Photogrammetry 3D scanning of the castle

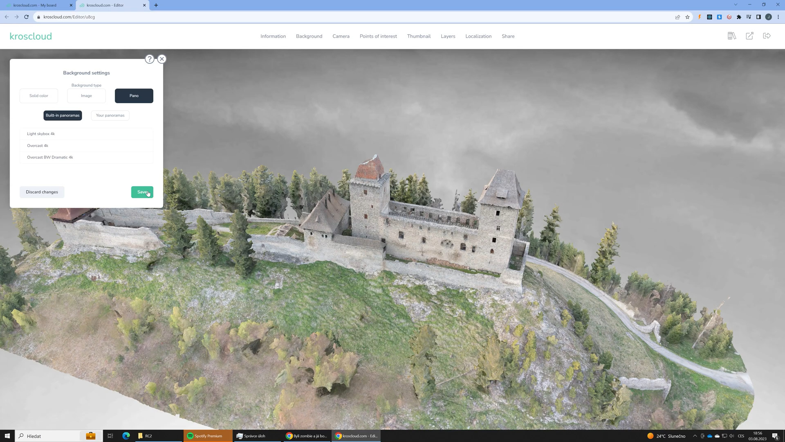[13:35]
In the camera dialog we will set just the button constraint.
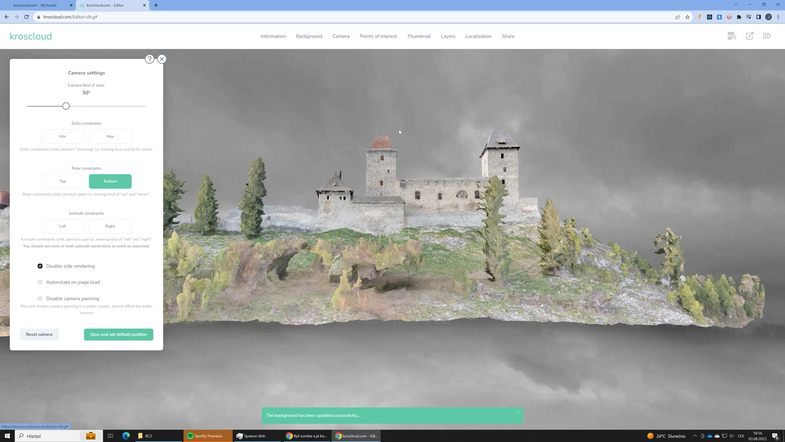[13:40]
So user won't be able to move the camera under the castle.
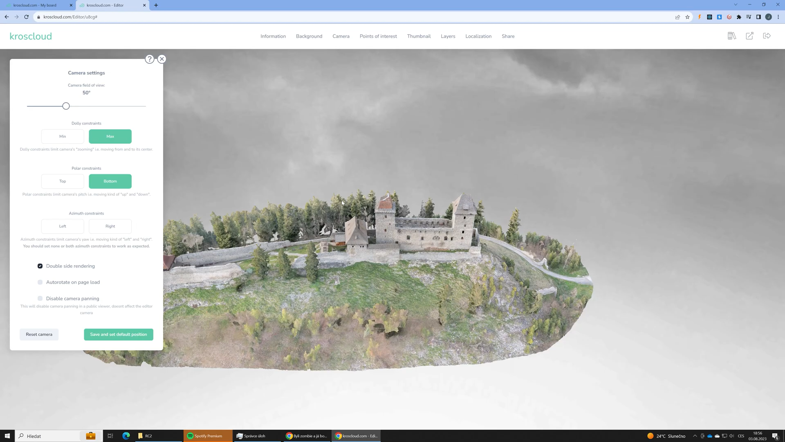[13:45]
We will also set the max dolic constraint.
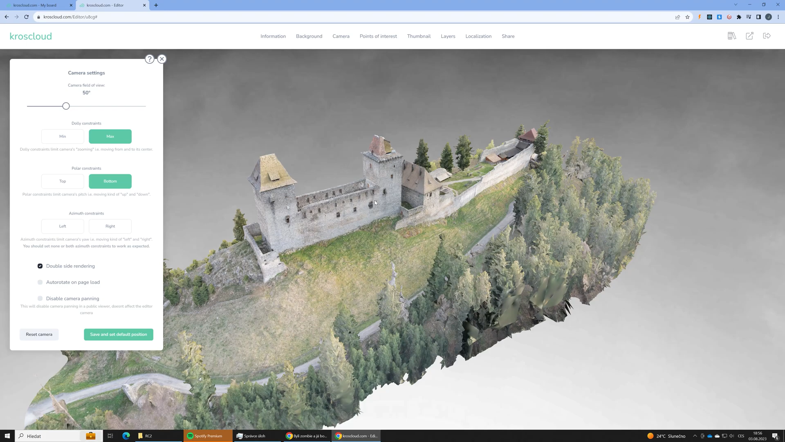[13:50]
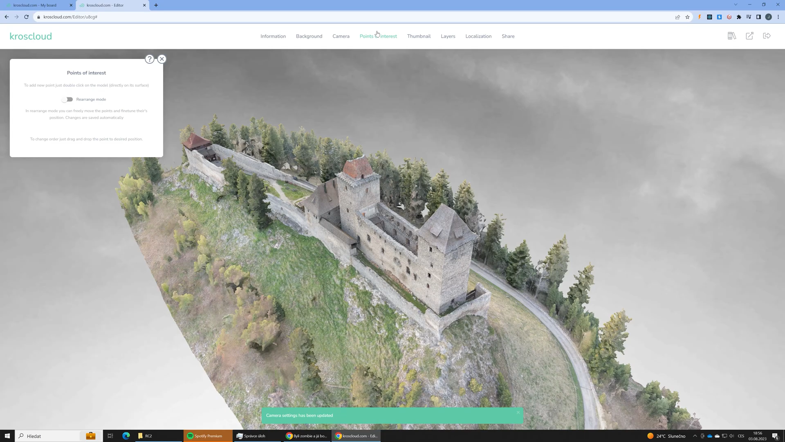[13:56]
So user won't be able to kind of unzoom far away.
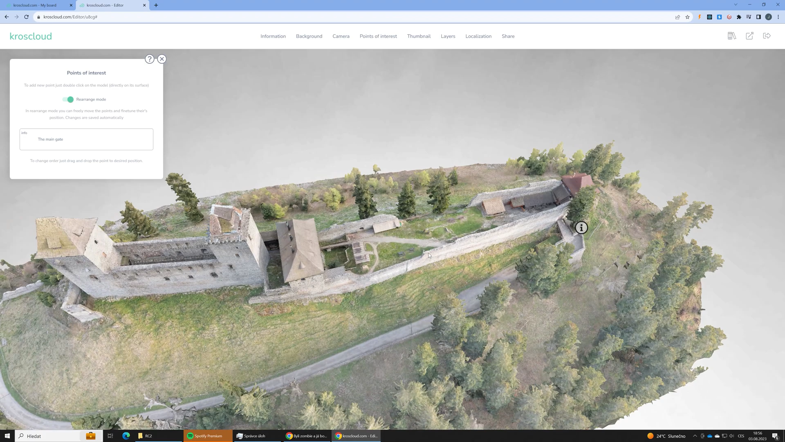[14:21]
And at this place let's put a panoramic image.